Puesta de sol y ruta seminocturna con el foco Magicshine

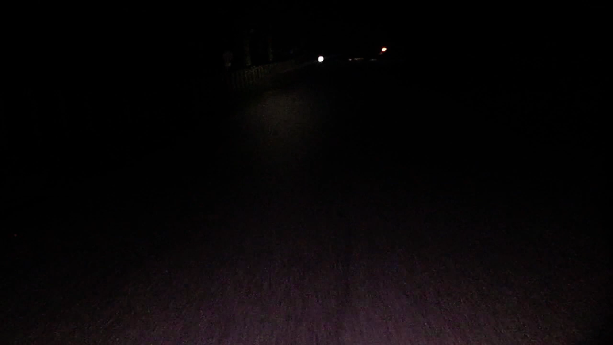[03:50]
Mirad qué pedazo de luz. Mira. Sin luz. Con luz. 1000 lúmenes. Ahora todo cuesta abajo. Con precaución.